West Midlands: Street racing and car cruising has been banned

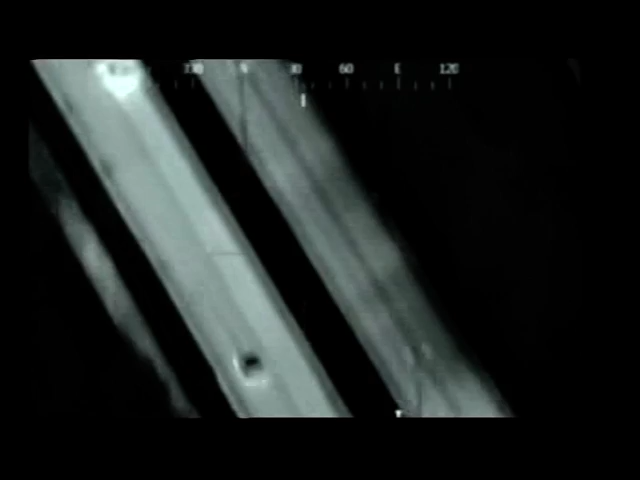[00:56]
evade the police on the a47 in Castle Bromwich the driver was